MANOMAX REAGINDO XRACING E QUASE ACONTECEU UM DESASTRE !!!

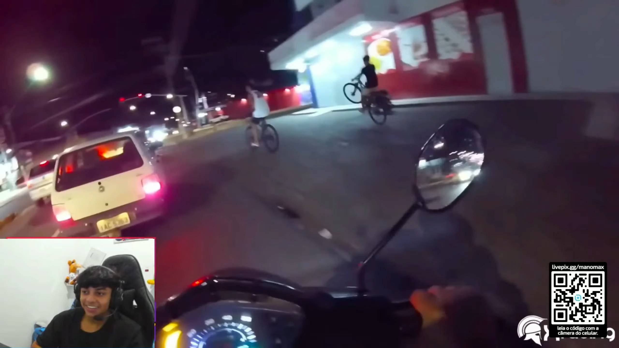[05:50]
Grau, caralho. Aí, agora cai, porra. Aê, caralho.
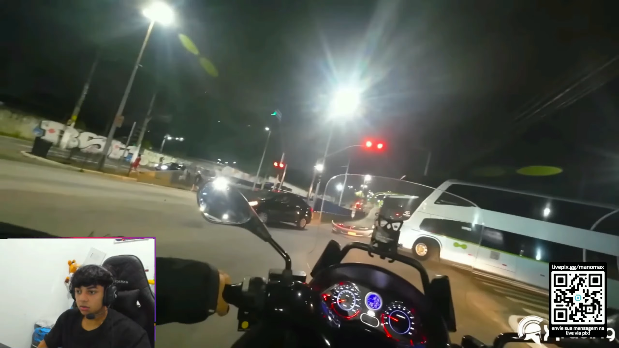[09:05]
O ônibus ia bater ali, ia passar direto. Do lado, cara. A luz na faixa esquerda tentou entrar pra direita, e o carro na faixa direita tentou entrar pra esquerda. Aí é F. O que dá quando bate no ônibus? O carro nem quebrou tanto ali não. O para-choque do ano saiu, moleque.